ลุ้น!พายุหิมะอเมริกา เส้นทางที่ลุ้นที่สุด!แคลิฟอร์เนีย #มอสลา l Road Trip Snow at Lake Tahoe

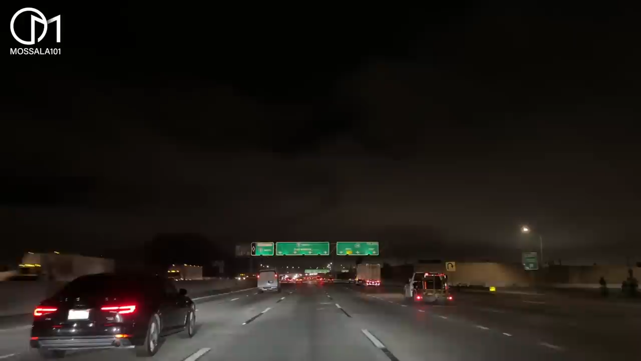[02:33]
เป็นหมอกหมอกนะคะ คุ้มเลยอ่ะโอ้โห หมอก เยอะมากทุกคน ตอนนี้ข้างนอก 12 องศานะคะได้เห็นไหม เวลาตี 4 ตี 5 ที่นี่ฝั่งนุ้น รถเยอะมากไม่รู้ก็ไปไหนกันนะคะ ตี 4 ตี 5